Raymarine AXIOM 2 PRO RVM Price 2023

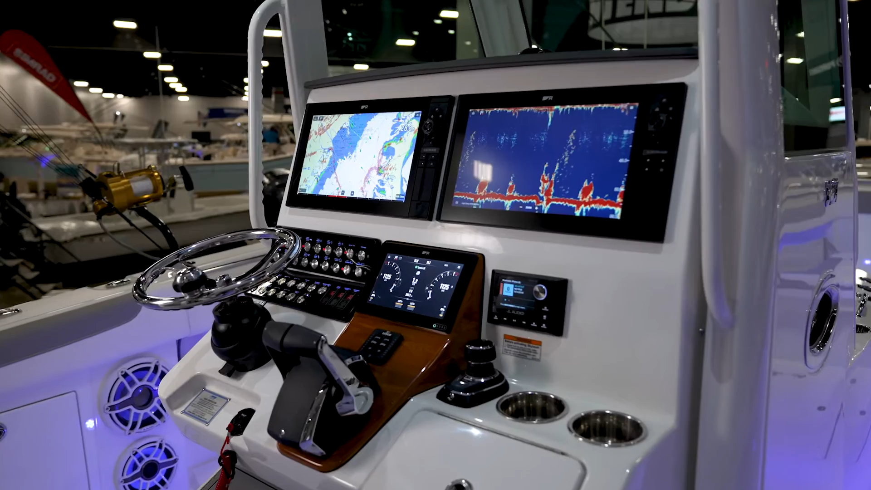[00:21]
It brings kind of a whole new level of detail and clarity to Raymarine's built-in sonar systems.
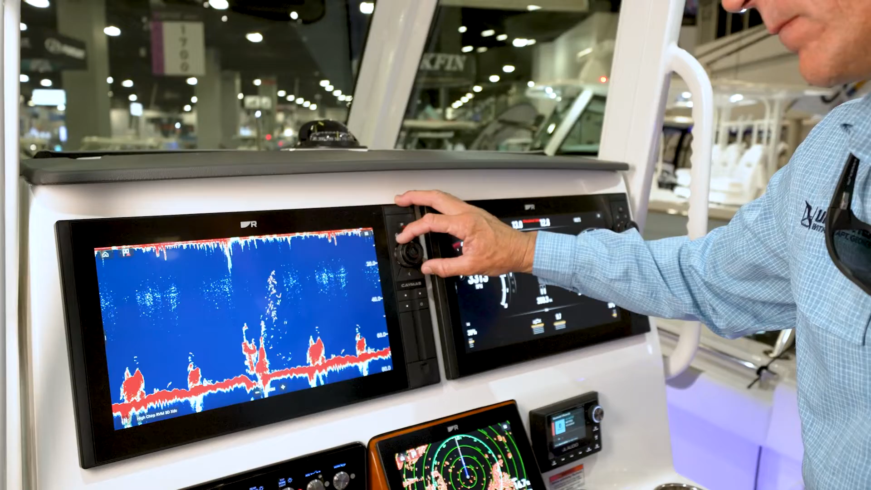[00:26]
With all these new technologies from Raymarine, we make it easier than ever to get out on the water and make the most of your time.
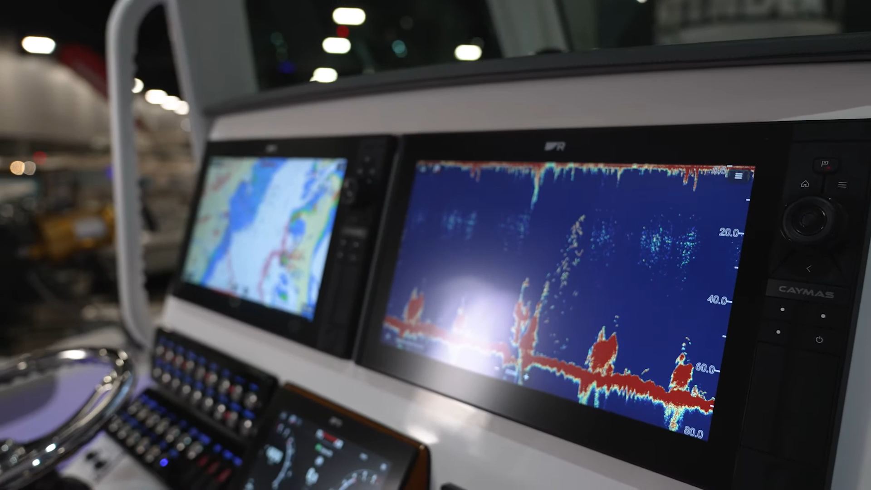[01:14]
It's actually bonded to the glass on these displays, and it resists oil, it resists water, and it enhances the clarity and contrast of the screen.